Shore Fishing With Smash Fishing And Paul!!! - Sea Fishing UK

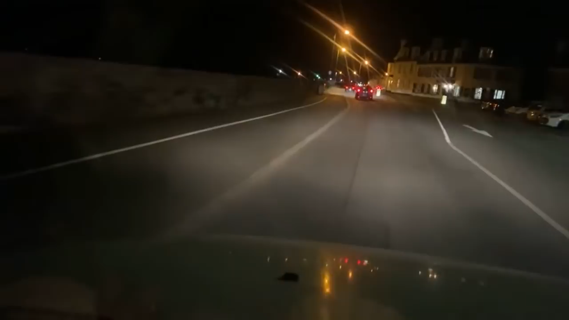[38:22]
We're literally 2 minutes away from the venue, guys. Full moon tonight. So if it's 18:03, then we're just over an hour before, we're about an hour before high water. Yeah, I'll get the electric on the way home.
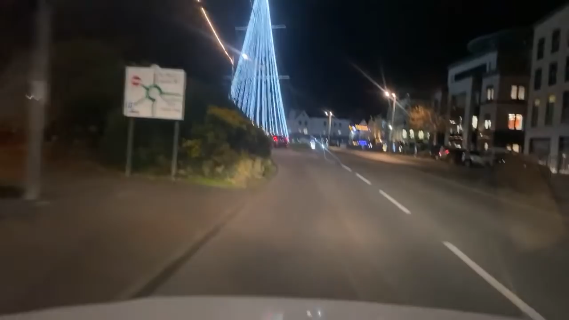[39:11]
So we're literally, this road that we're turning down off of this roundabout right now, this is down to Guernsey Harbour.
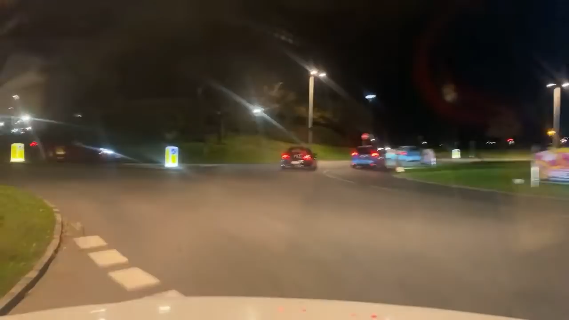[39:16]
So if you were coming on the Ro-Ro ramp or the ferry, this is the route that you'd take.
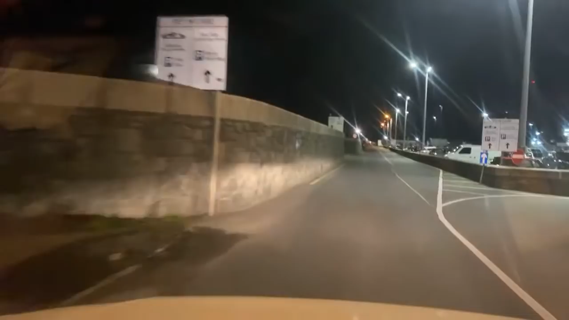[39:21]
And I'm going to take a right-hand turn. But now, if you went straight ahead, that's where the COVID testing is, and that's where the entrance is to take your cars.
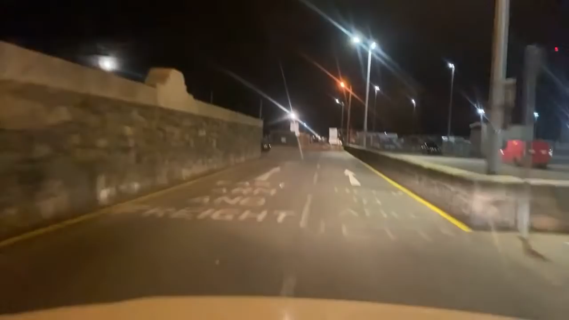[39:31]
See? But we're going to fish where you get loaded on. There's a ramp next to where we fish.
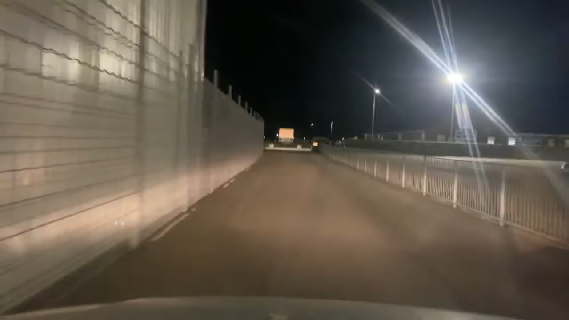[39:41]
And that's where you get loaded on with the cars. Smash Fishing, Sam's down here as well. So we got all the boys down here. We got Sam, we got Smash, we've got Paul Leal down here.